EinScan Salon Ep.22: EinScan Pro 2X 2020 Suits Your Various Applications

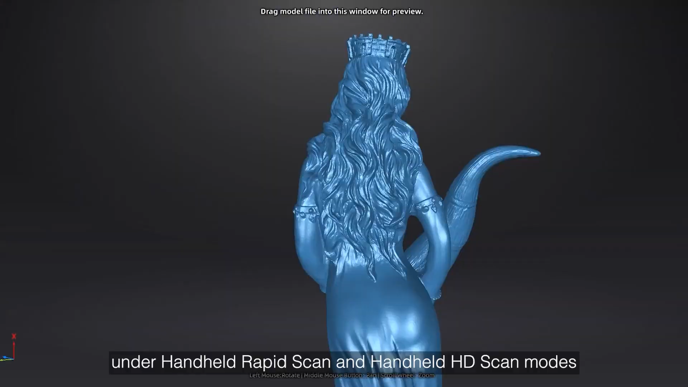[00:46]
under handheld rapid scan and handheld HD scan modes,
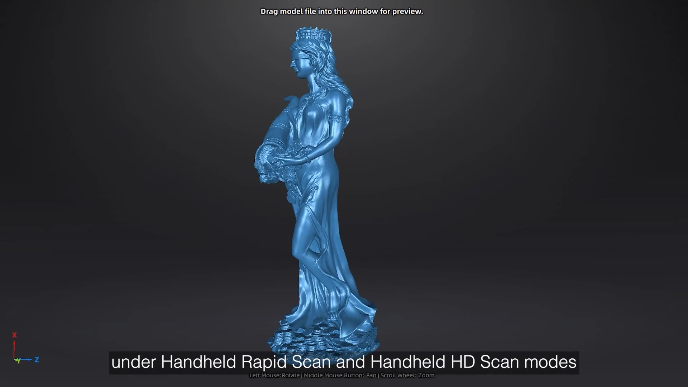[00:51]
which can provide detailed 3D scan data.
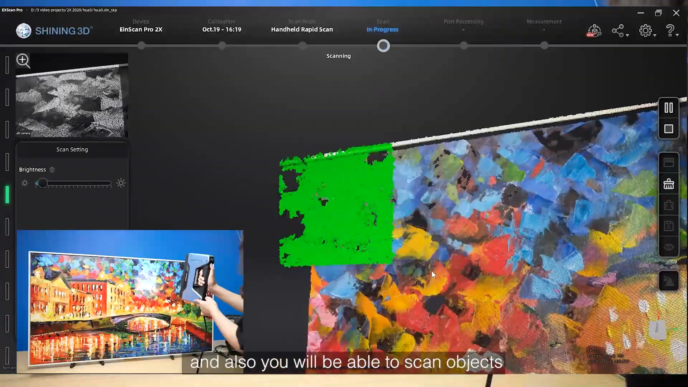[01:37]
by using texture alignment mode like scanning and oil
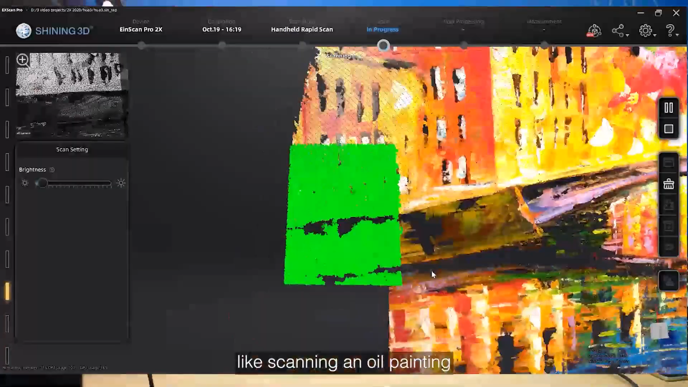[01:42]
painting that doesn't have rich features but has vivid color.
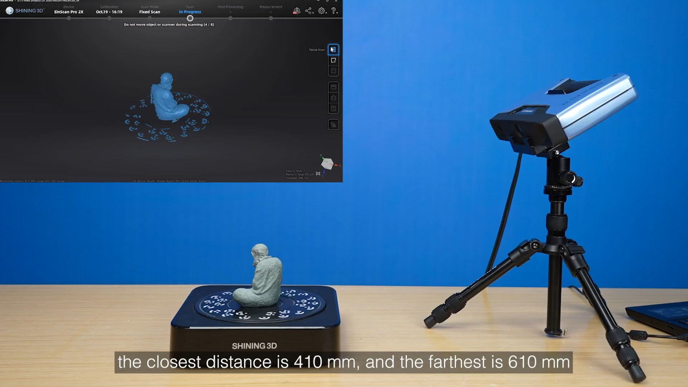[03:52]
And the fixed is 610 millimeters.